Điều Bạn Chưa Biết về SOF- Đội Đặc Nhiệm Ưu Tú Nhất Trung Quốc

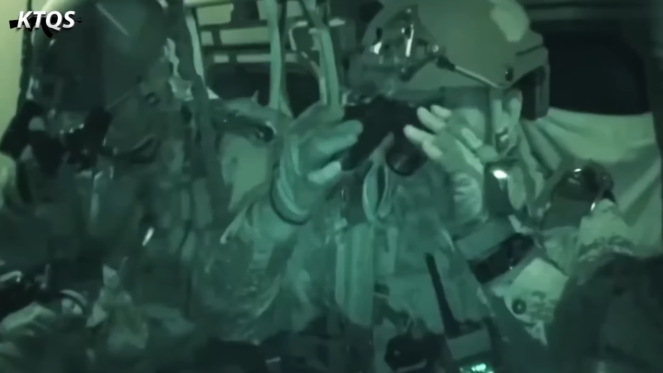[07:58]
nhìn đêm Thiết bị tác chế điện
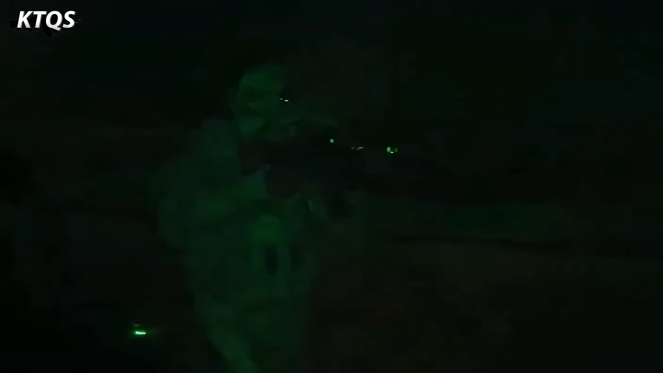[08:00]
tử Thiết bị trình sát vô tuyến điện tử Phát tín hiệu Chỉ mục tiêu và dẫn được